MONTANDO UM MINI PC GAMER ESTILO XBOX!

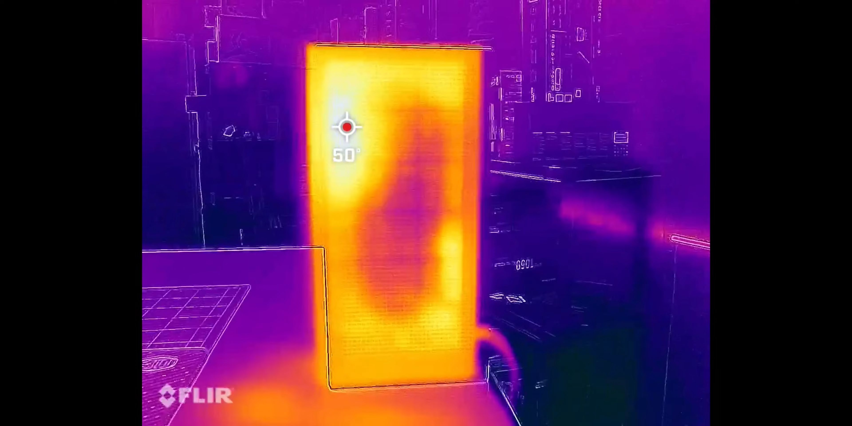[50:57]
GPU O bicho está fritando A
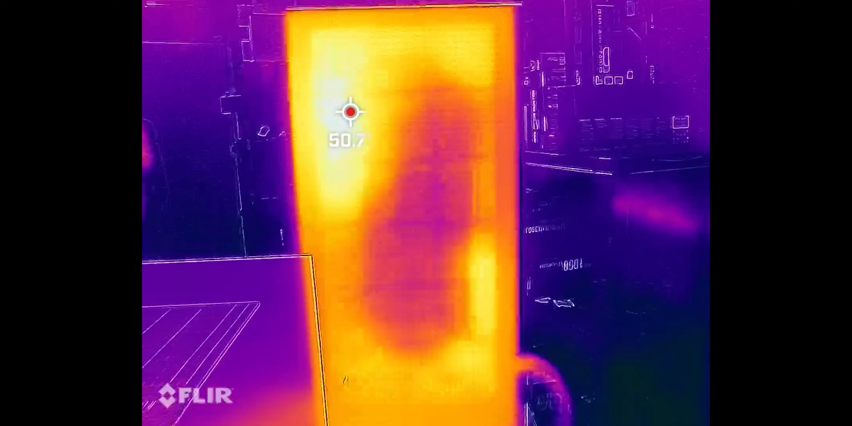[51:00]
gente está chegando Em quase 60 graus Na superfície
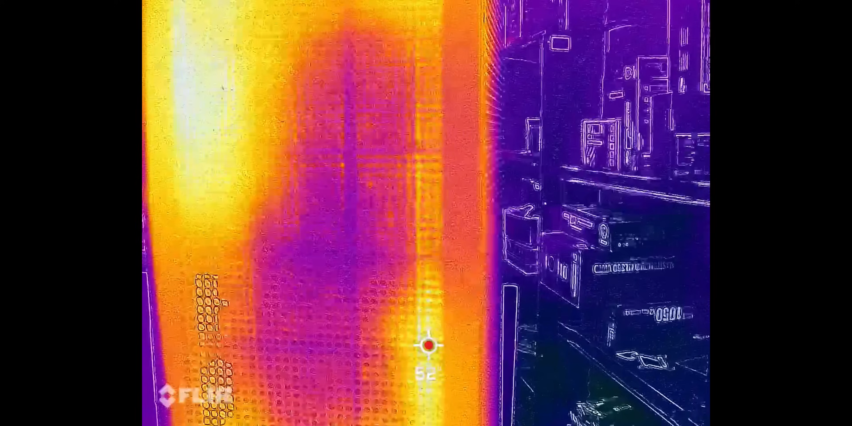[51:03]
aqui Do case O que é muito quente Nunca vi uma
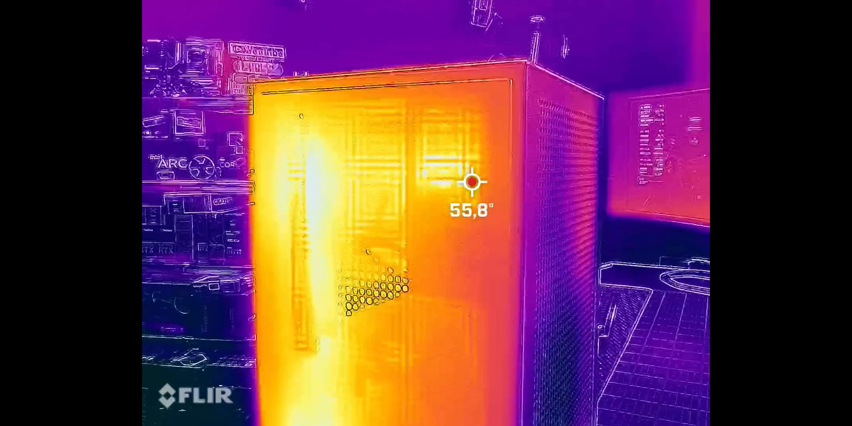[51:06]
área externa De um PC Que eu montei aqui Tão quente assim E aí a gente tem Essa loucura Que é a